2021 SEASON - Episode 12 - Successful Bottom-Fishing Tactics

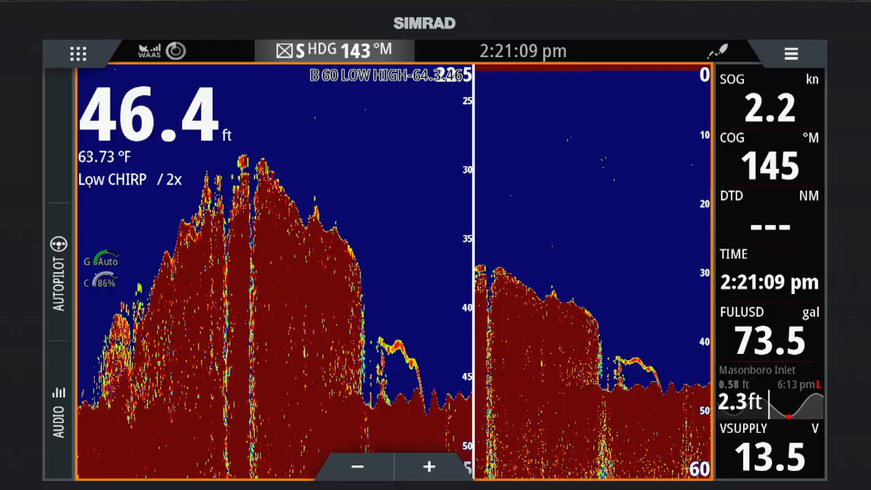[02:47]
On screen: depth 46.4 ft, water 63.73°F
Some of the structure, some of that bottom is going to be the rubbly live bottom, some of it's going to be a 15-foot spike where it's a huge rock pile,
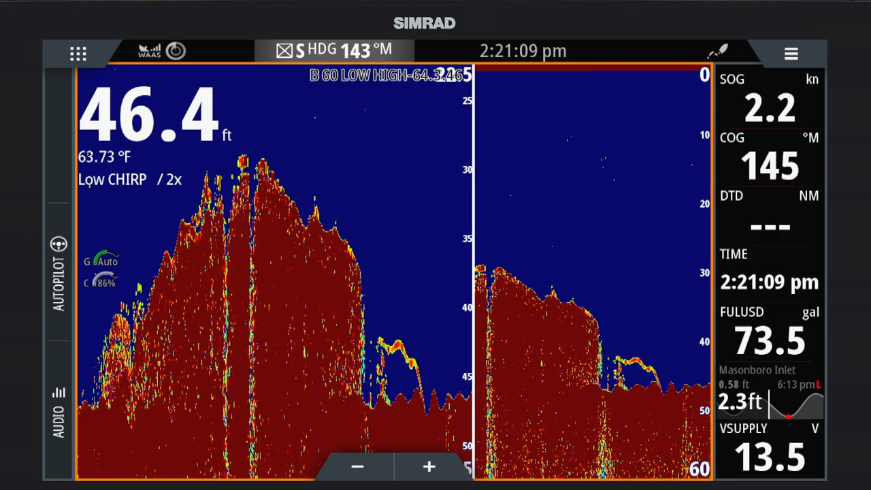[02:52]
On screen: depth 46.4 ft, water 63.73°F, speed 2.2 kn
and on the reef, you know, you're going to have your coral, and you're basically looking for depths, and if you get too deep off of that coral, you're going to get onto the sandy bottom,
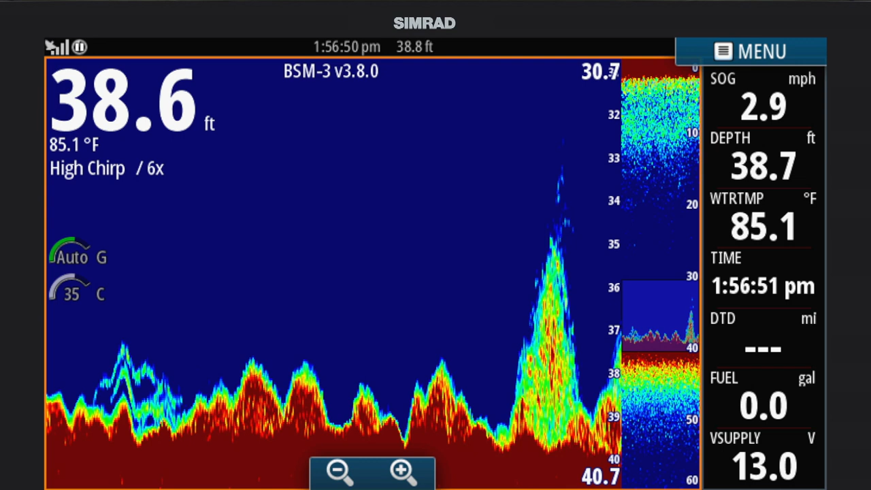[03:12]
On screen: water 85.1°F, speed 2.9 mph
which sometimes the button snappers will live in that area, but that recorder is going to tell you where you are, and what return, and where the fish are in relationship to the bottom, or where in the water column are those fish holding.